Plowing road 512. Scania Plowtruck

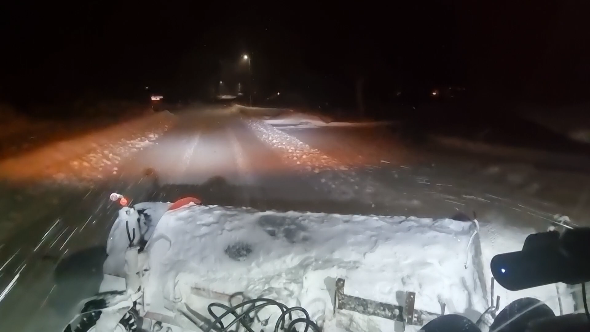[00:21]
So I think I will let you follow me up the road 512 and see how it is. I think it's gonna be quite nice. A lot of snow. So let's see. It was a couple of weeks ago since I posted any video, and there's a good reason for that. I just don't have the time right now.
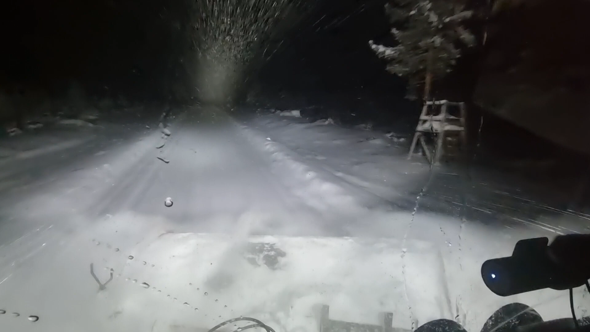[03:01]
go and watch the live stream. You will understand what I mean. The end of the live stream got a bit hectic, you can say. It's quite nice. A lot of snow. I think it's about 2 inches at least.
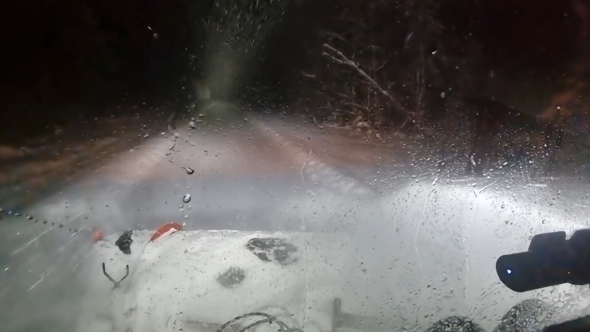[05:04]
that sound? Just because I said it, I have to turn down. Huh. What type of tracks is that? I think a rabbit has been running on the road. Yeah, that's a rabbit track.